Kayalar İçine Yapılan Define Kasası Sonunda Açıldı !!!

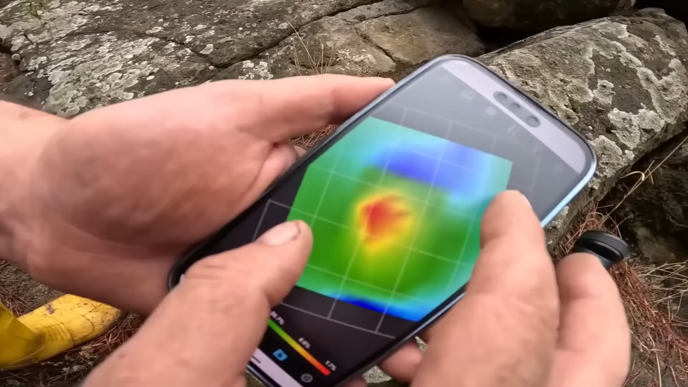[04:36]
Görüyorsunuz tam ortada yuvarlacık duruyor. Ama şey gibi biraz derinlere iniyor gibi sanki ha. Evet. Ne diyorsun?